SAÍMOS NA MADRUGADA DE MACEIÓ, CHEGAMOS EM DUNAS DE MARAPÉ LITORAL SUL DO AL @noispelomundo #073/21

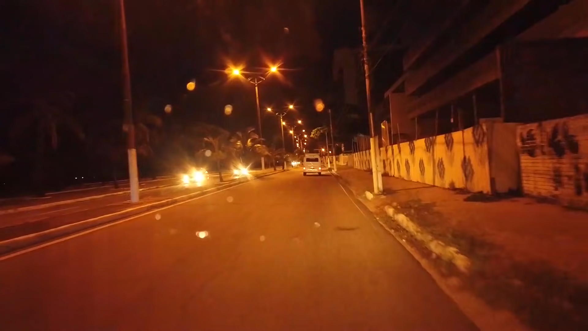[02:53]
Pessoal, a gente deixou ali agora o estacionamento. Vai na frente, nós estamos filmando todo mundo. Cola atrás da Kombi. Começa de novo. E agora somos um comboio de quantas pessoas? De quantos carros, Cris? Nós somos. Na frente, quatro Kombis, um ônibus e um carro e essa vanzinha aí.
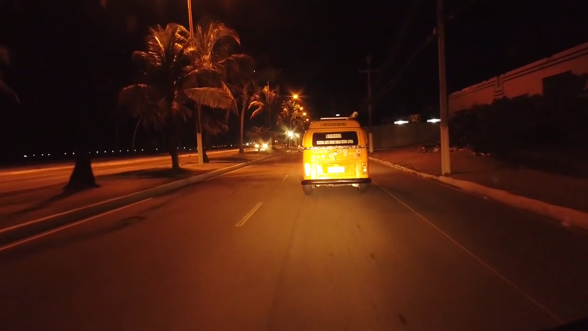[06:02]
E de repente esse pessoal começou a desarmar o barraco. Bom, a gente vai sair agora. A gente vai sair agora. Só dá doido, pessoal. Tá interditado aqui ou não? Vou ter que fazer um contorno.
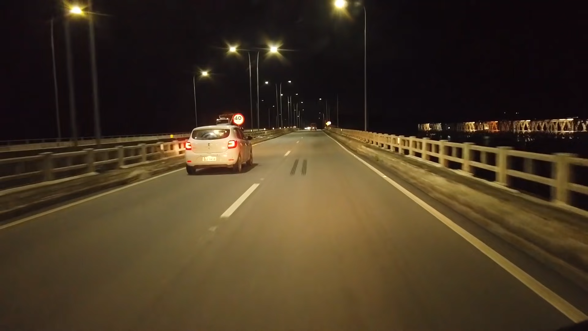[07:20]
Eu acho que liga a lagoa. Eu acho que a gente tá passando sobre a lagoa. A gente passou de dia aqui próximo. Lá fica a cidade de Maceió. E é isso mesmo. Já estamos no município de Marechal Deodoro.
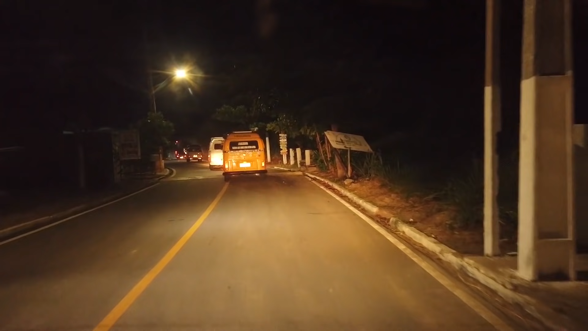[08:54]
chegar aqui no nosso destino de hoje. São 2 horas e 40 minutos da madrugada. A gente fez uma viagem muito tranquila.
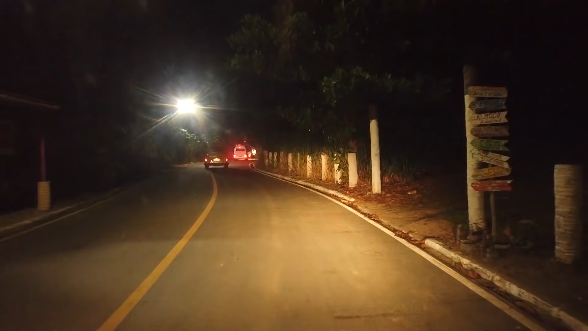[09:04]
Foi o melhor horário para vir, a gente não viu trânsito nenhum. Conseguimos sair lá do no estacionamento que fica muito cheio durante o dia. Olha, tem gente acordada. A brasileirinha tá ali com a sua
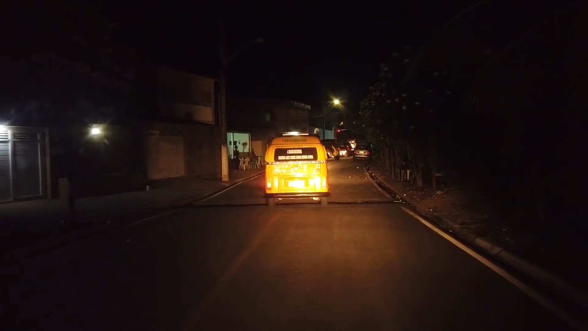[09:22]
tradicional bandeirinha. Eu vou acordar todo mundo, meu Deus!